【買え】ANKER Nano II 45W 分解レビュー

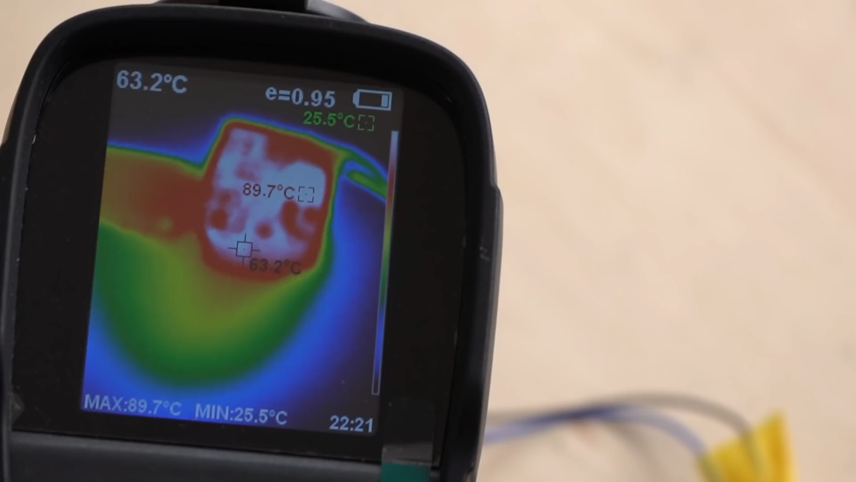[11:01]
On screen: spot 63.2°C, max 89.7°C, min 25.5°C
番暑いところで91度くらいです結構暑くなりますねGunトランジスタについては88.2度くらいです
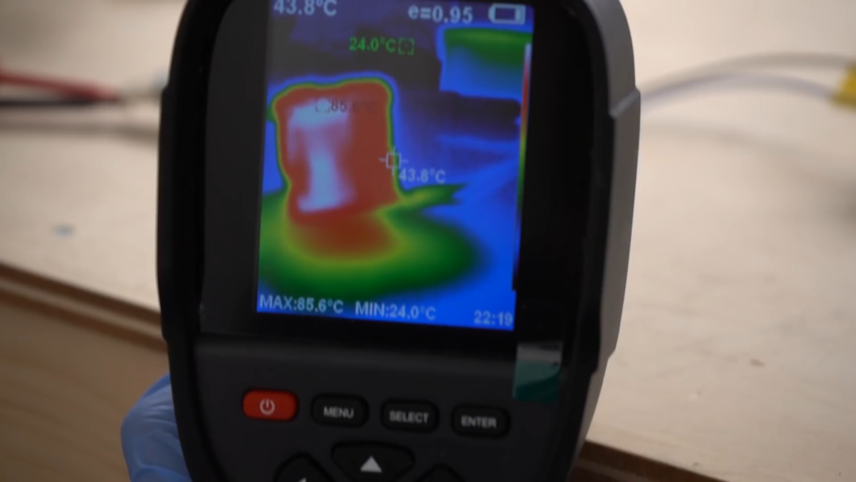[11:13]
On screen: spot 43.8°C, max 85.6°C, min 24.0°C
これも結構高いですね変圧器の温度についても大体同じくらいの85度ですただ45Wでずっと使い続けるってことはあまりないかなとは思います